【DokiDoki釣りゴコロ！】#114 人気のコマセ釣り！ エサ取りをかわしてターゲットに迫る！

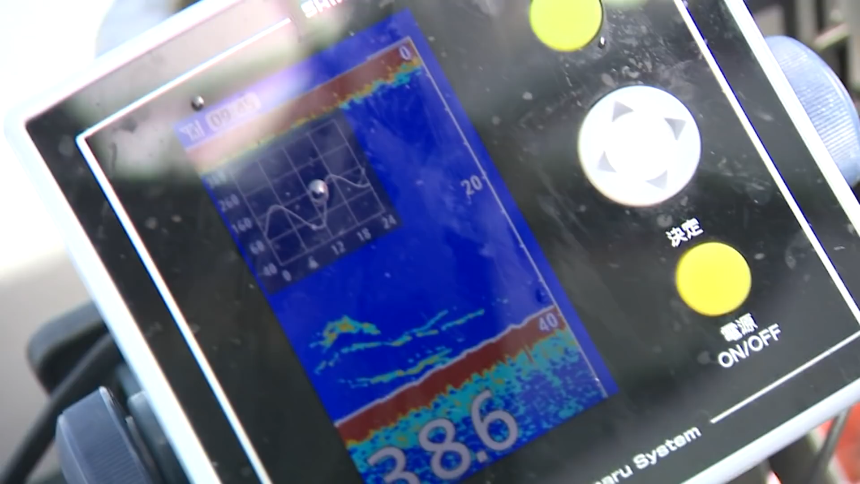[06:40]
反応もぼちぼち出てきているチャンス到来